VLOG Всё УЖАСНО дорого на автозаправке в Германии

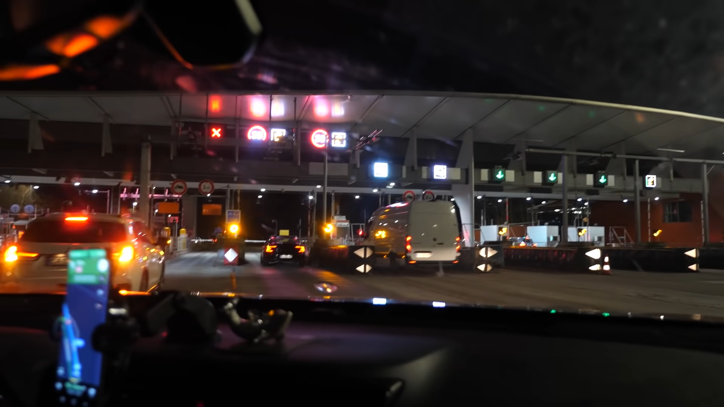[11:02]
Мы подъехали к въезду на платной дороге. Вообще не поймем, что нам надо делать, куда ехать и как.